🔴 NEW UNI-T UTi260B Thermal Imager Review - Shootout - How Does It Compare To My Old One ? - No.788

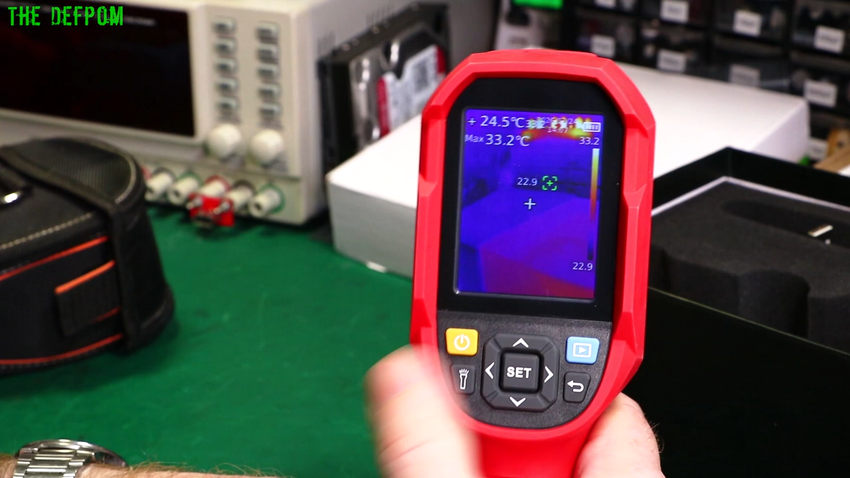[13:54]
On screen: spot 24.5°C, max 33.2°C
Get back out of there. So, what do I think of this thing so far from the playing around? Well, you can see the resolution is pretty good. Right, there's an exit clock up there. You can see each tube. That's pretty good. Right, resolution update rate is really good.
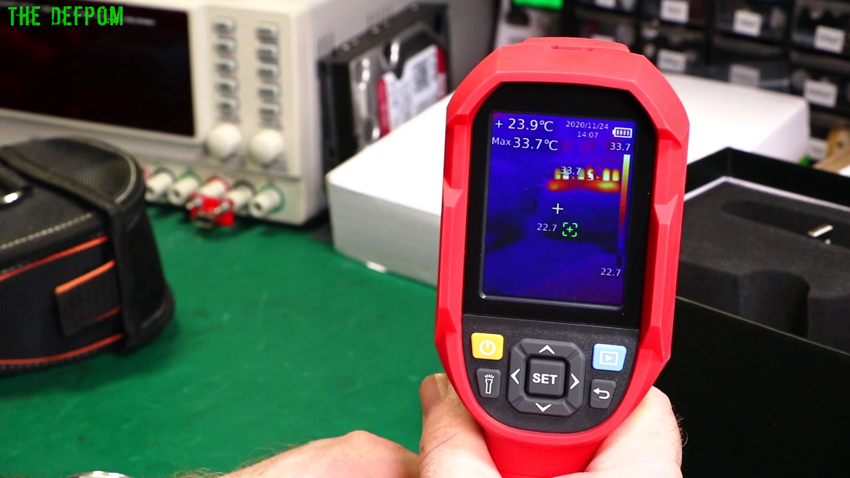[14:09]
On screen: spot 23.9°C, max 33.7°C
It's listed as being, well, it says less than 25 frames per second. Most cameras are only about nine, sometimes even less than that. So, this update rate is actually pretty good.
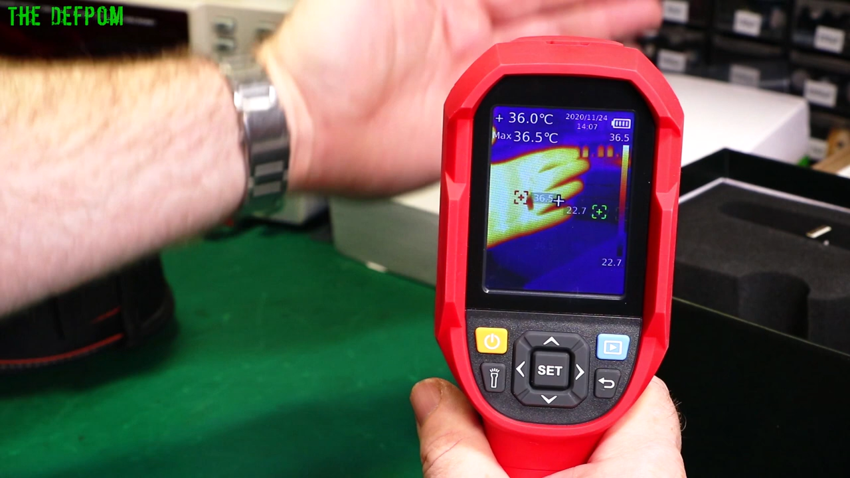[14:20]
On screen: spot 36.0°C, max 36.5°C
You know, that's pretty... Apart from the time it pauses, you can see it's actually fairly, fairly good. Also, there's a bit of lag, but that's not actually that bad.
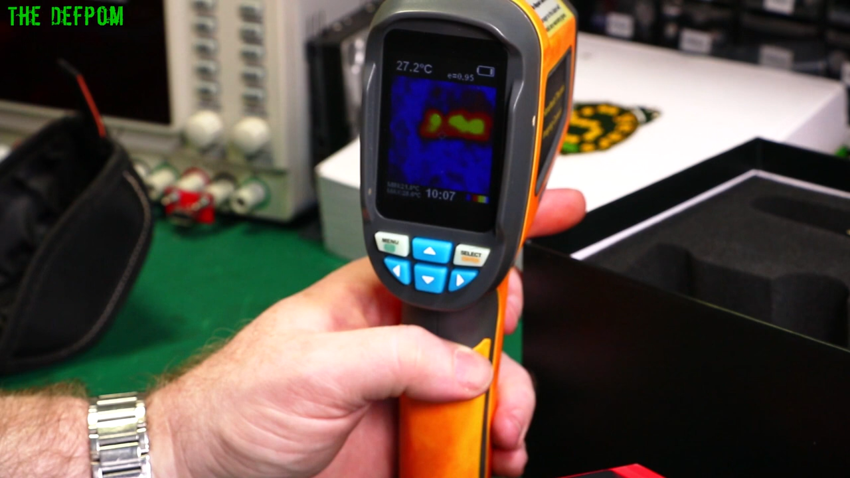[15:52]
On screen: spot 27.2°C
So, don't forget. This is a 60 by 60 resolution on infrared. It's just not that good. I might put my hand there instead. I'll try and get it on here. Even get it focused. That'd be good. So, there's my hand in this one.
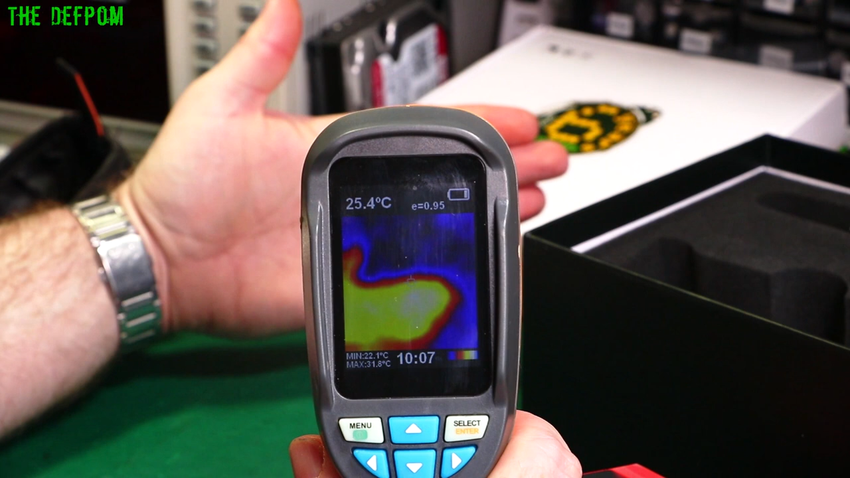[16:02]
On screen: spot 25.4°C, max 31.8°C, min 22.1°C
Alright. You can see it's really low resolution. It's okay. I mean, I have actually fixed pieces of gear with this. I've used this camera and identified thermal faults with pieces of gear. I did a video on a Fluke 6060B. I did a few videos on one of those when I was fixing it. I actually used this camera to trace back a fault.
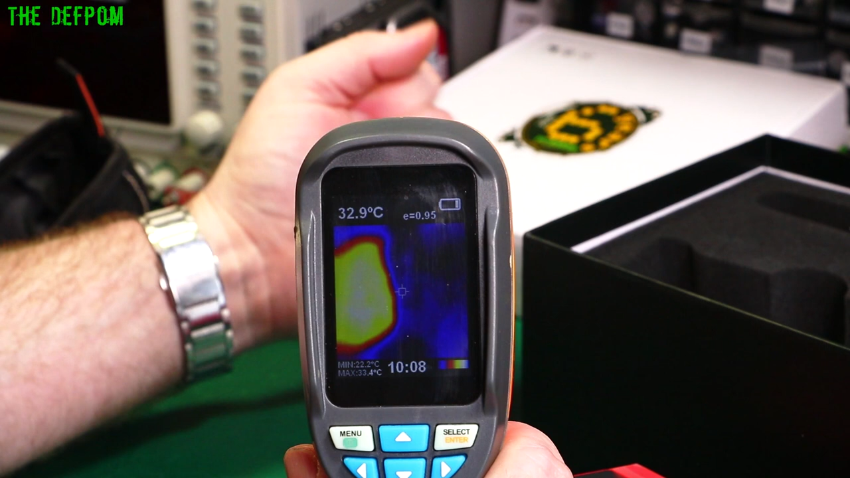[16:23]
On screen: spot 32.9°C
Was it that one or was it... It could have been that or a Makano C305. I can't remember now. Yeah, it might have been on that one I did it on. I found a hot chip on that. I used this to find it. So, it is usable, but as you can see, it's not great. Alright. And you compare it to this camera. I mean, this gives you an idea. The quality. Alright. You can see all the detail. Update rates.
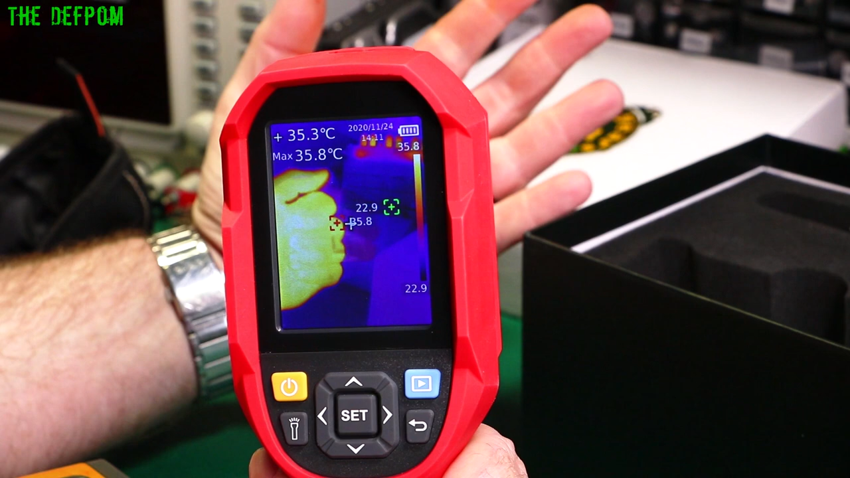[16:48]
On screen: spot 35.3°C, max 35.8°C
When it's not doing all the calibration thing. Alright. Massive difference.
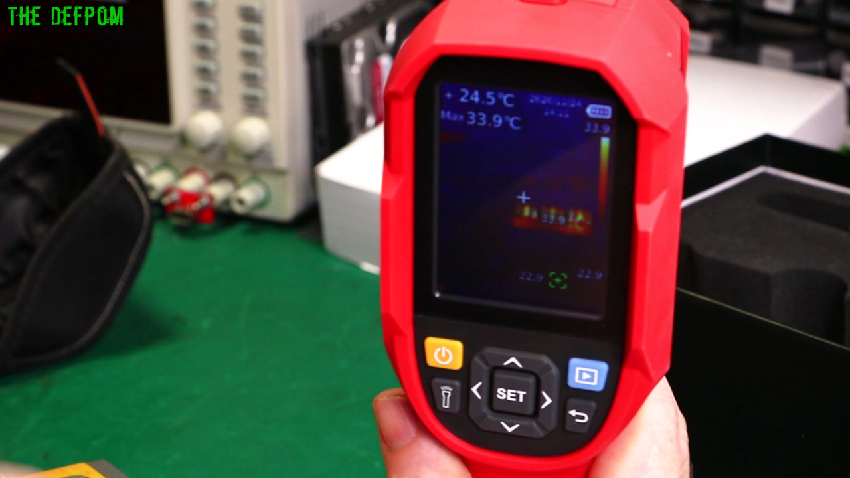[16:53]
On screen: spot 24.5°C, max 33.9°C
If I stick them side by side on the Nixie Clock. Oop, I'll just click the thing. Nope. There you go. Both look at the same thing.
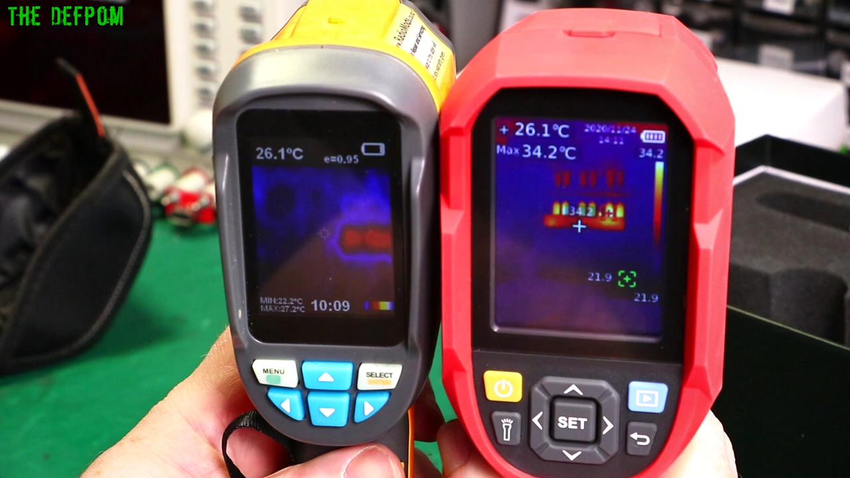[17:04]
On screen: spot 26.1°C
Look at the difference. Incredible difference. Alright. So. Although this camera is twice the price of this one.
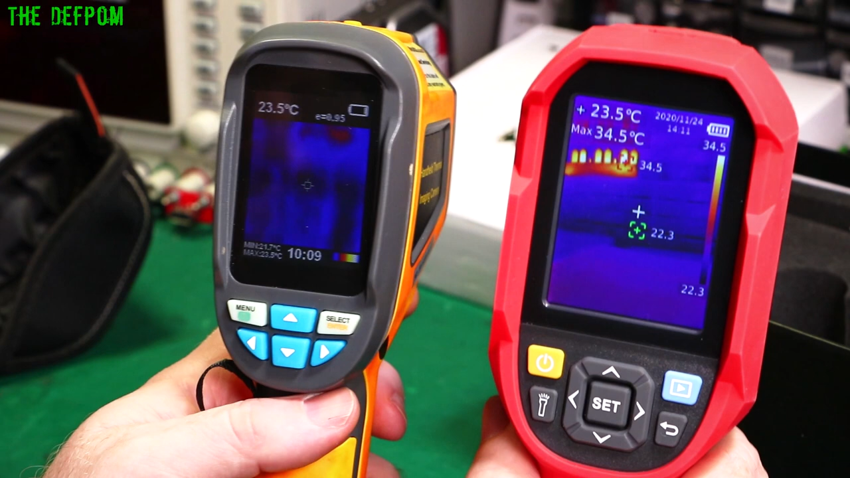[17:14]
On screen: spot 23.5°C
What you're getting is a lot better than twice as good. It's far superior. So, one difference these two do have as well is that.